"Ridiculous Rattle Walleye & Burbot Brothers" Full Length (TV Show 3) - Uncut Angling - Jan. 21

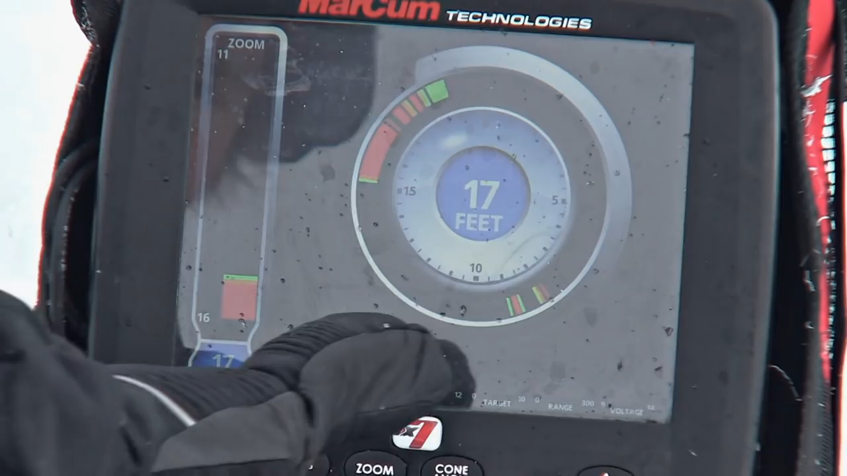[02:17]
You can see him just below my jig. And he's not scared of that aggressive active bait at all, but he's also not putting it in his mouth.
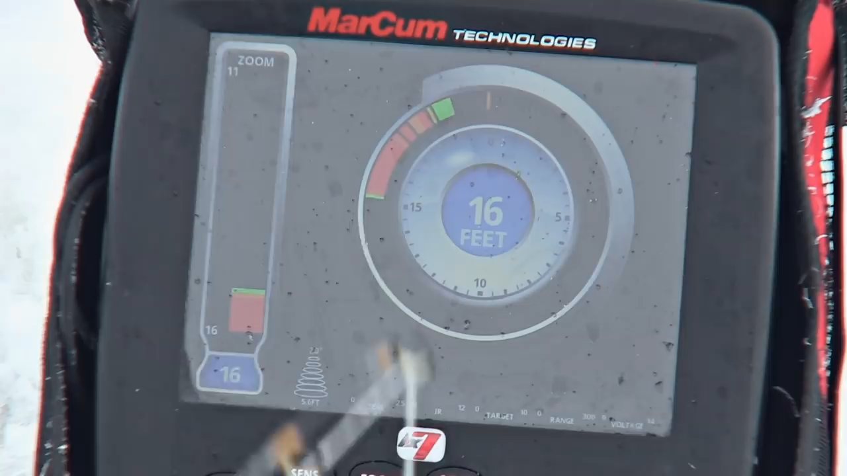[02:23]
I'm gonna try dropping it down again. Get below him.
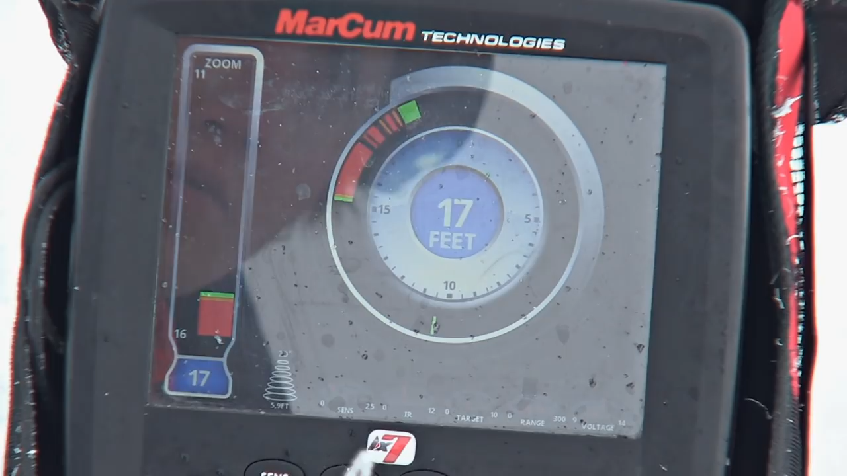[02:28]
You can see my bait sunk back down closer to the bottom here.
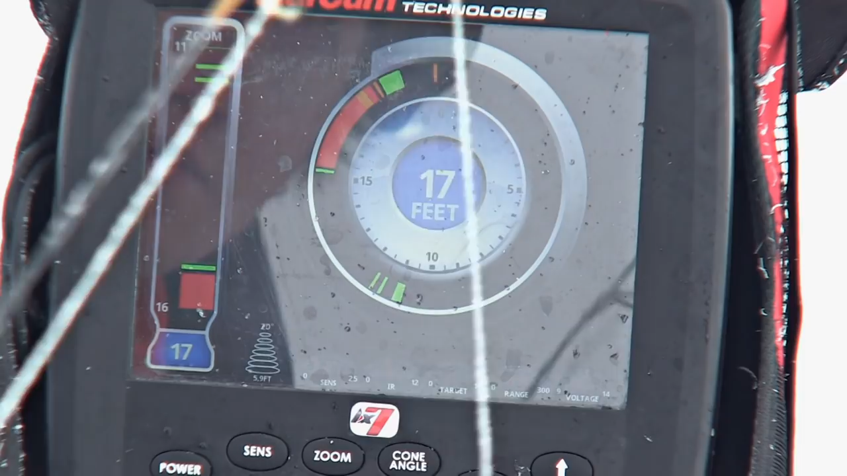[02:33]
I'm looking for that fish to come sinking back into the zone. There he is. He's right on me again. Right at the 10-foot mark there.
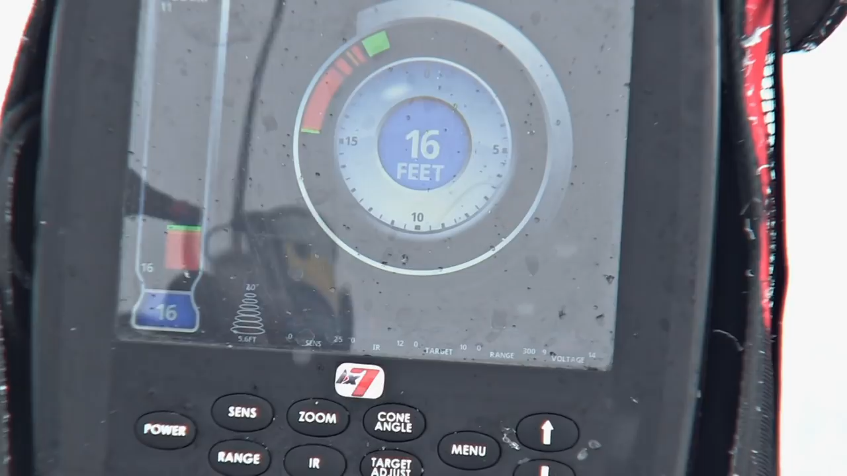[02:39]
On screen: depth 16 ft
Got him, finally. Wow, did that ever work? This is gonna be a Cisco probably or something. There it is. Nice. A Cisco. No, it's a walleye.
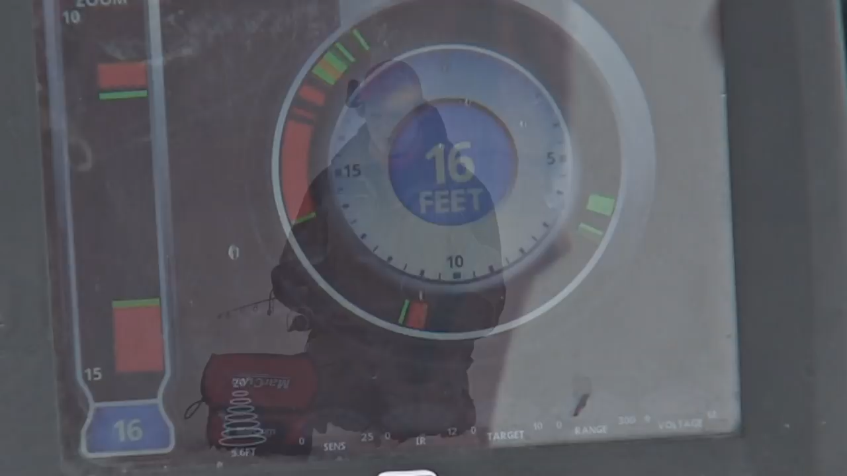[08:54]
You can see the fish is always gonna mark quite a bit more stable than my bait, because my bait's swimming in circles.
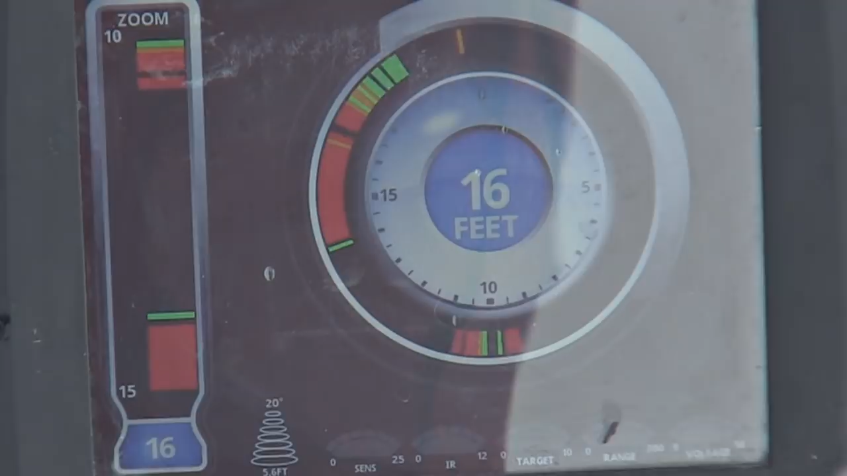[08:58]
On screen: depth 16 ft
Justin, this is a huge mark, buddy.
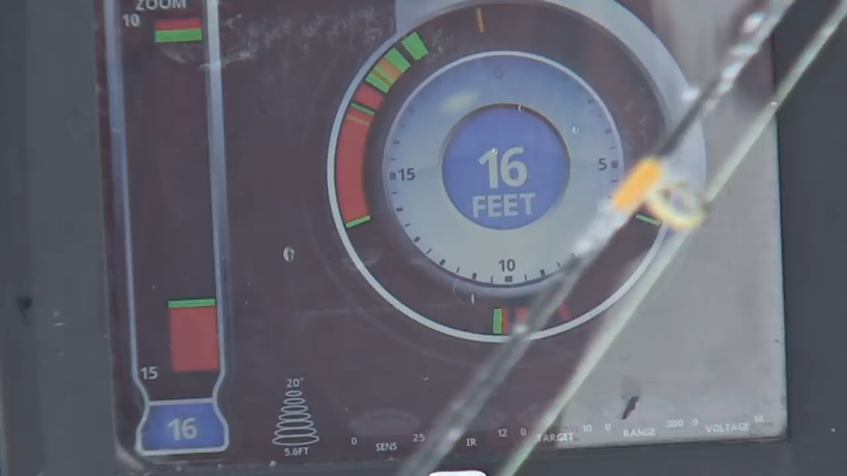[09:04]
I'm gonna try just kicking it on the spot.
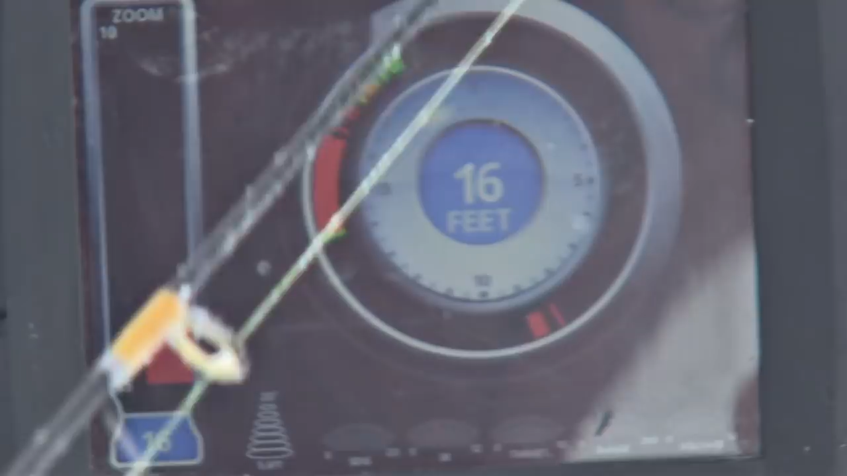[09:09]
You can see at this point, I'm halfway up in the water column where I'm working it here.
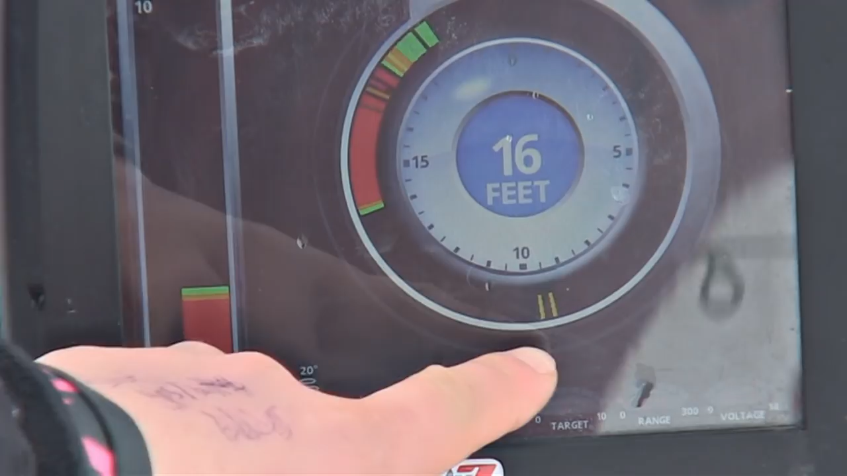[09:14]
On screen: depth 16 ft
This walleye's still taking runs at it. Here he comes, hot. Look at how far off bottom this is. I'm 6 feet below the ice now. Got him. Big fish, Justin. He finally ate it 6 feet below the ice.